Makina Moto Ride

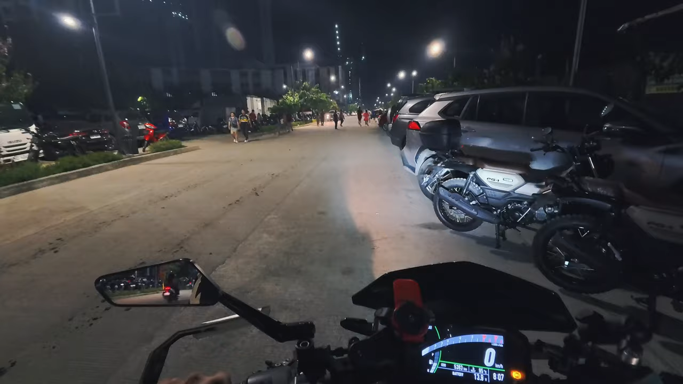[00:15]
Uwi na tayo at di natin inabutan ang tinabutan ng test ride. Saan nga ba tayo?
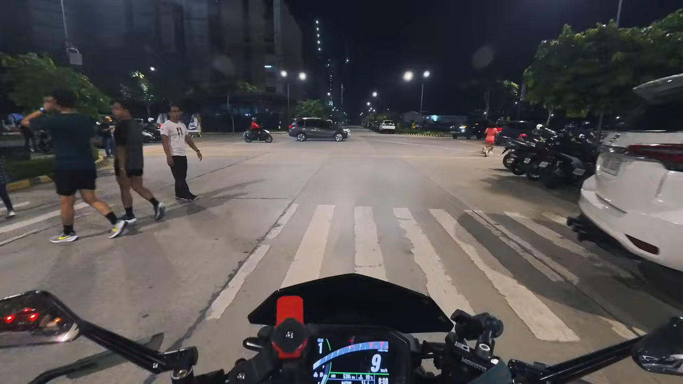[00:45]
Dito ata. Dito tayo ngayon sa Bridgetown, Pasig. Masyado na kukuha ng video sa Makina Moto Bazaar
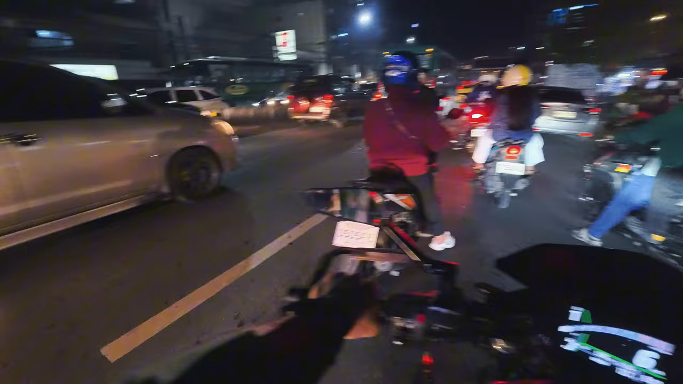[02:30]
So ngayon ay tinatahak natin ang
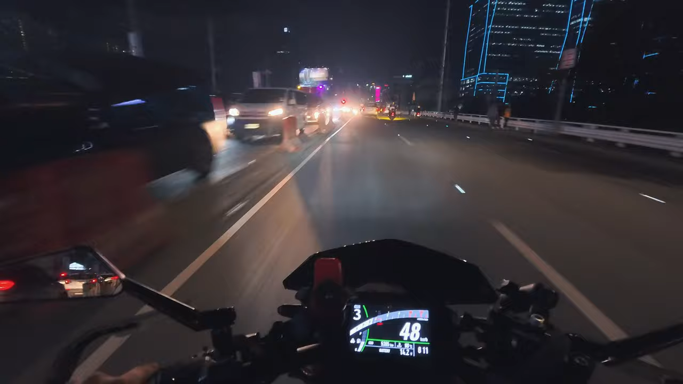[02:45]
Rosario Bridge ng Ortigas. Dadaan tayo ng C5